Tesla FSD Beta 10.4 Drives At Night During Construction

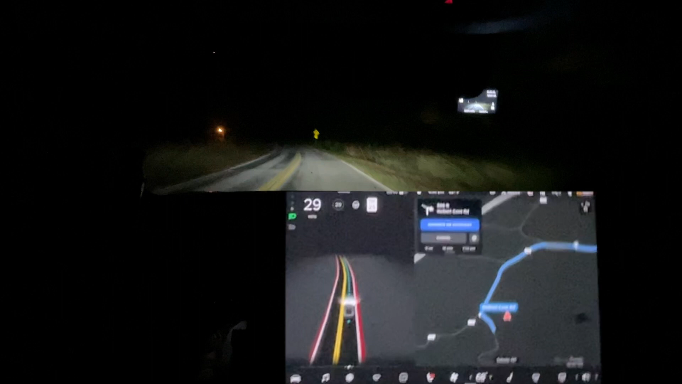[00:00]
Hello everyone. Navigation interrupted me because we have our GPS issue again.
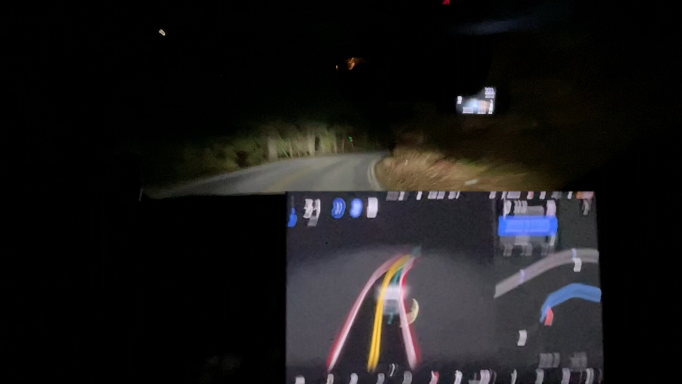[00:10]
Looks like it's trying to lock back on. But I am taking a ride into town tonight. We're just gonna see how this does. I'm actually going to change this to chill mode and see how that affects us. Wanna see if that has any noticeable differences on this route. Of course, this is at night versus
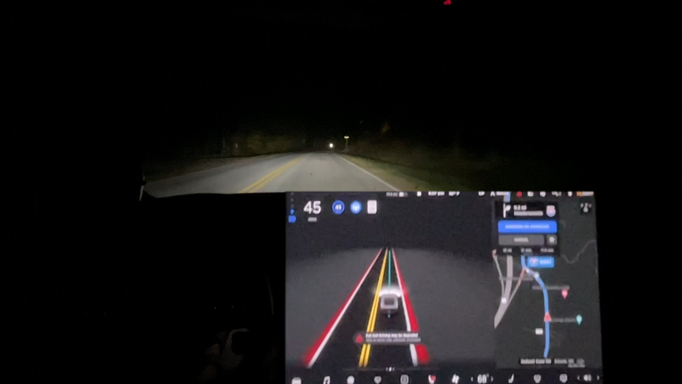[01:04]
But it just decided to not speed up very quickly there. Now we got an autopilot currently unavailable. I guess we'll see once we get on the highway. Happened last time. Now turn right to take. Is it gonna slow down? Yeah, it wasn't even gonna try to go here. I don't know if that's saying Navigate Autopilot was limited here.
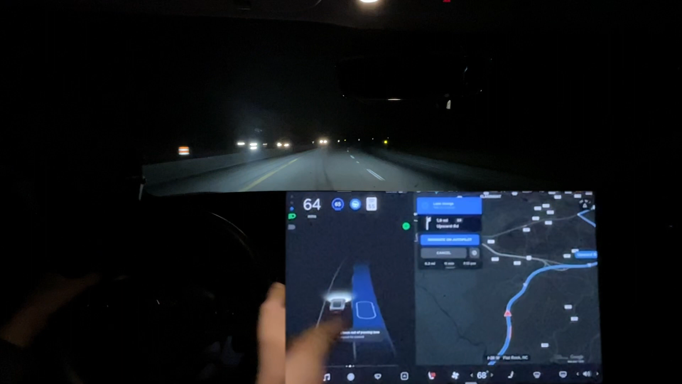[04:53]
Just like this. Now it took off the accelerator and now it's speeding up on its own. And now it should get over in the right lane, and it is. So that's appropriate. But all that construction zone right there just should not even and try to get over it with all those signs. Let's see how it slows down here. It should already be slowing down just a tiny bit. Like, it needs to be slowing down more. It needs to not... And you can see it go back to power on the right.
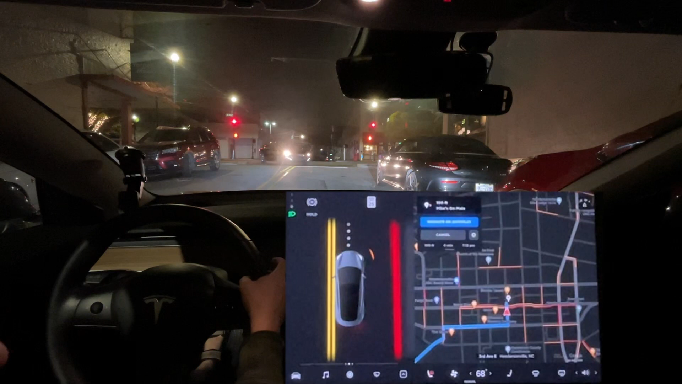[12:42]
And maybe there's no one behind us, so this is a perfect opportunity. Now your destination is on the right. Is it not gonna do it? So much for park mode.
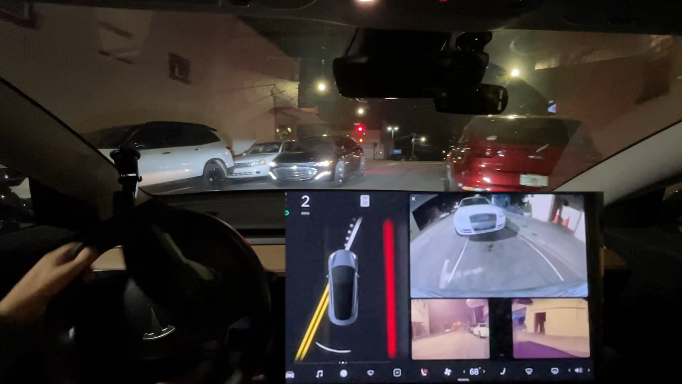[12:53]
You can see me manually park. I'm not very good at parallel parking. This is probably like literally less than 10 times I've ever parallel parked in my life.
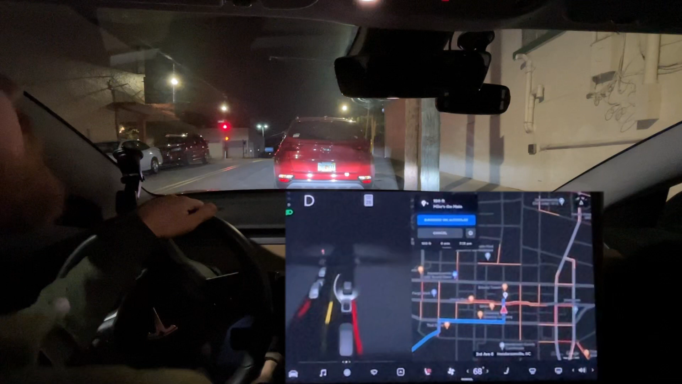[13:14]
And so the camera system on the car obviously helps a lot. But I did it. But the P never came up. I mean, I went and pulled up next to this car. I put it in reverse, but nothing came up.